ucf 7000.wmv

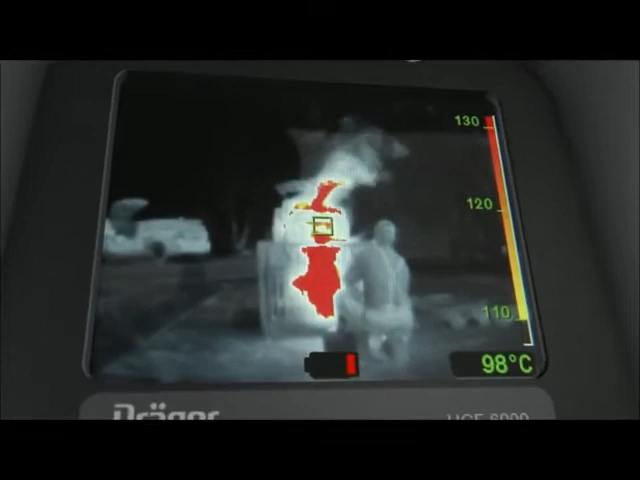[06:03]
On screen: spot 98°C
When it starts flashing, there is only five minutes' operating time left.
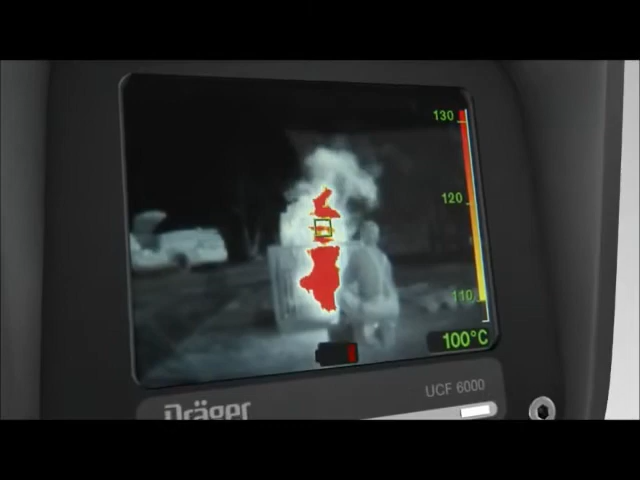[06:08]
On screen: spot 100°C
This is your cue to place the camera into the charging station or to change the battery.
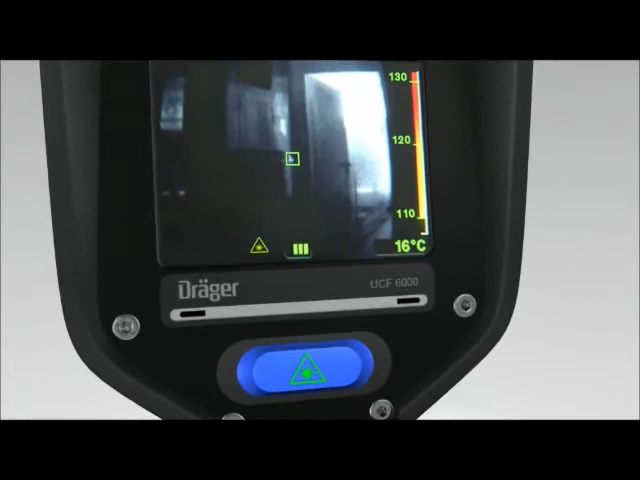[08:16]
On screen: spot 16°C
Press this key again to switch off the laser pointer.
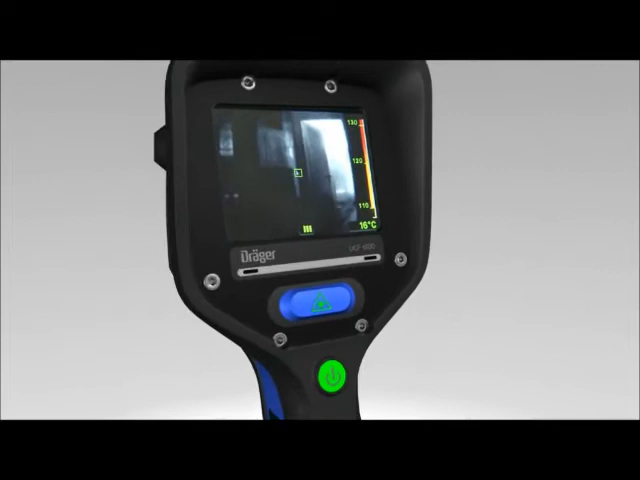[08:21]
Please note that using the laser pointer of the Träger UCF 7000 differs slightly.
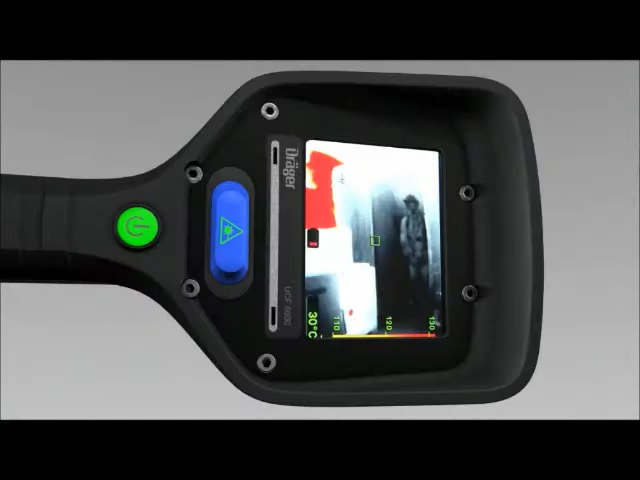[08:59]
The image, together with all image information, is now frozen.
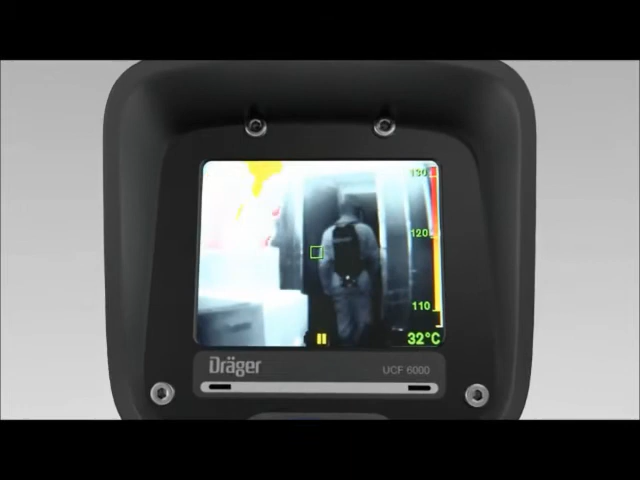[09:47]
On screen: spot 32°C
The result is a smooth stream of images without noticeable picture freezes during shuttering.
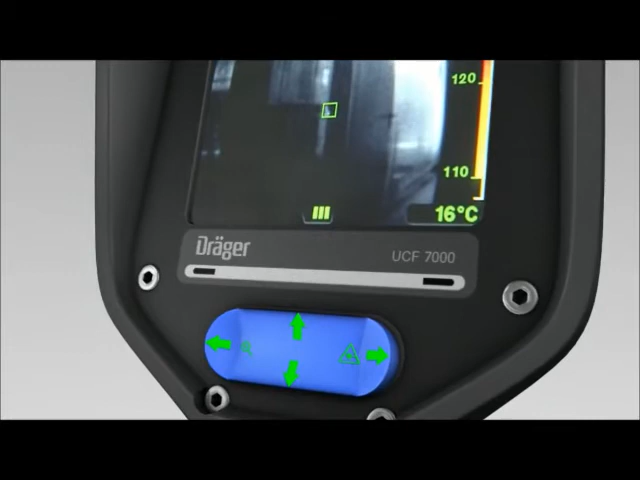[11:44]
On screen: spot 16°C
Use the four-way toggle button to activate the laser pointer of the Drega UCF 7000. Press the right side of the toggle button depicting the laser symbol.
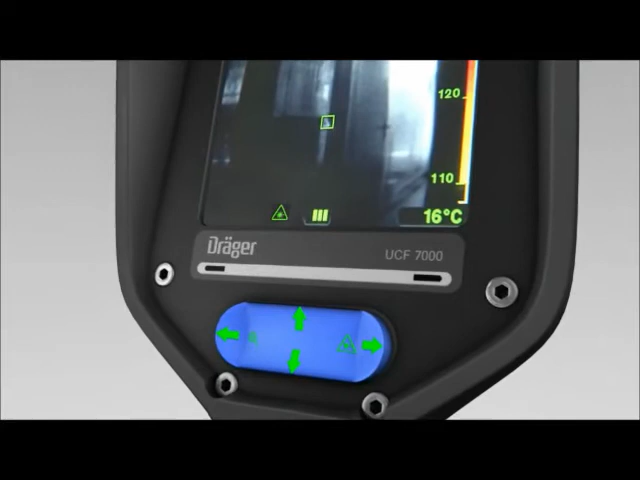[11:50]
On screen: spot 16°C
The laser pointer is activated when the display shows the laser symbol in the bottom left. Press this button again to deactivate the laser pointer.
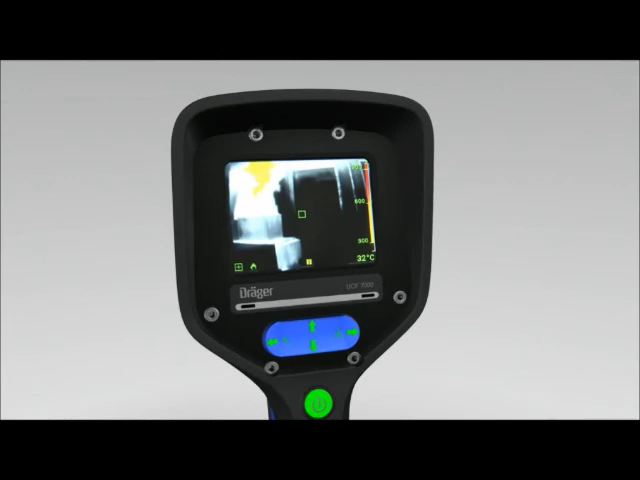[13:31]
On screen: spot 32°C
In this mode hot spots are shown in especially high detail and contrast.
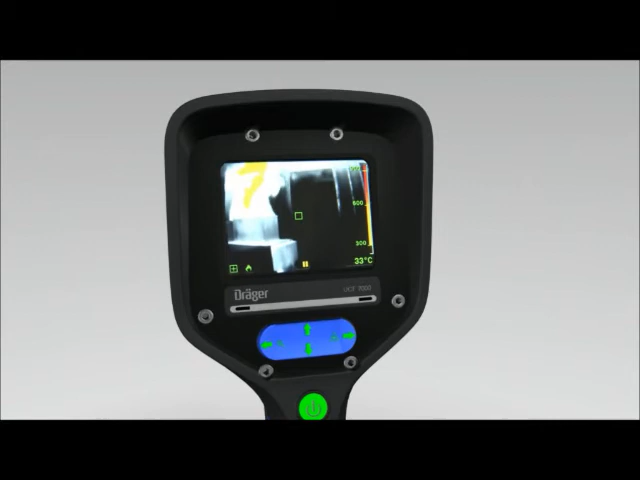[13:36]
On screen: spot 33°C
To exit this mode press the lower side of the four-way toggle button again. The display depicts fire in plain text.
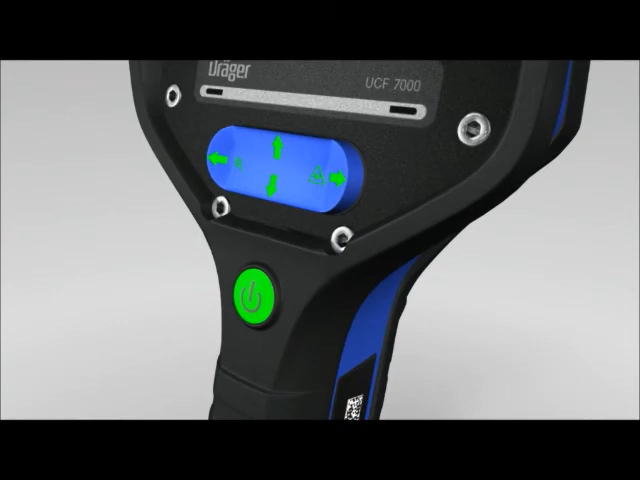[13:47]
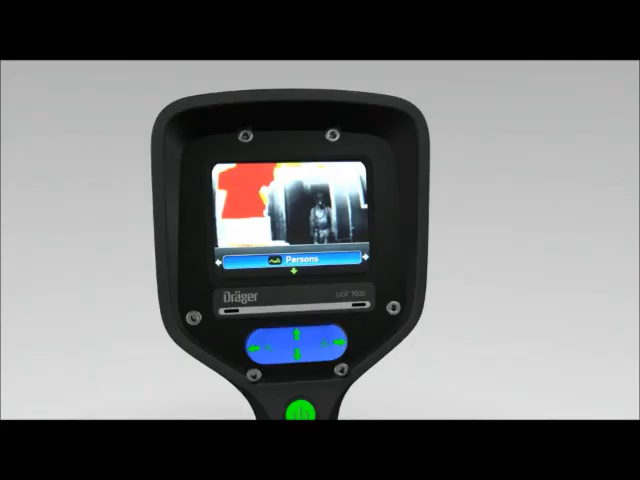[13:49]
Press the right button field again to switch to people mode.
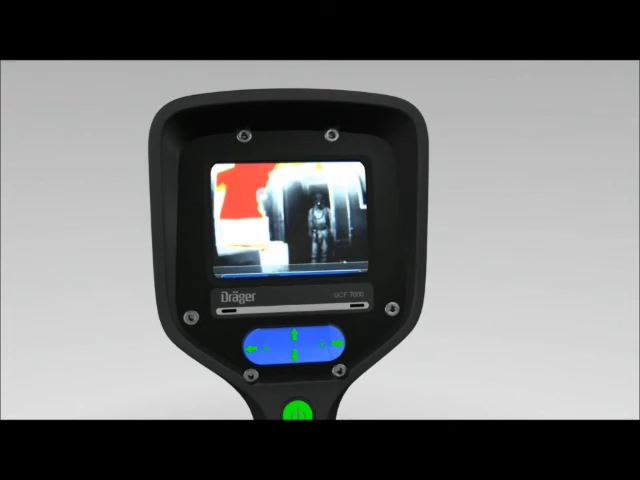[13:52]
Press the lower button to acknowledge and apply this setting. The display now shows the people symbol. People mode focuses on cold and warm objects even in close proximity to a fire.
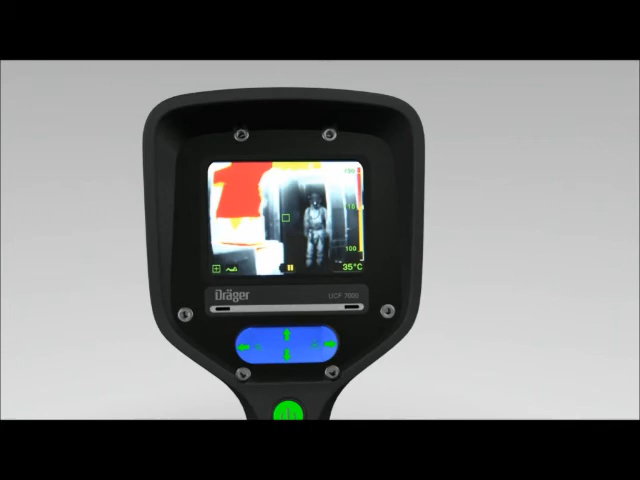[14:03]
On screen: spot 35°C
It's used to locate people and is a very helpful guidance tool. The four-way toggle button is also used to activate the thermal scan mode.
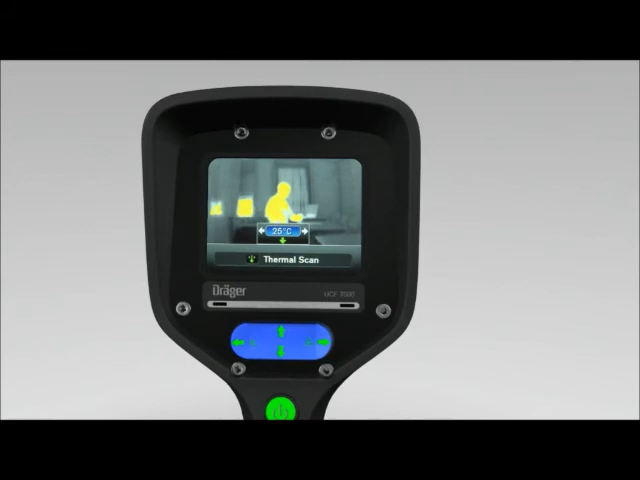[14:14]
This function makes it easier to locate hot spots. As soon as thermal scan mode is enabled press the upper lip of the four-way toggle button. Now use the left and right button fields to set temperature limits. Press the lower button field twice in a row once the desired scanning temperature is shown on the display.